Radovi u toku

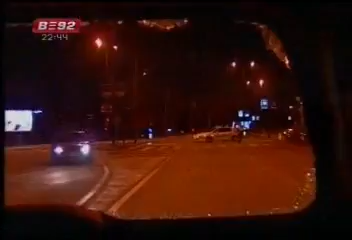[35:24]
I da je policija uspela da razbi te snage. I već vidimo ovde i da oni bežaju, vidimo, imamo, imamo, kroz neko razbijeno staklo.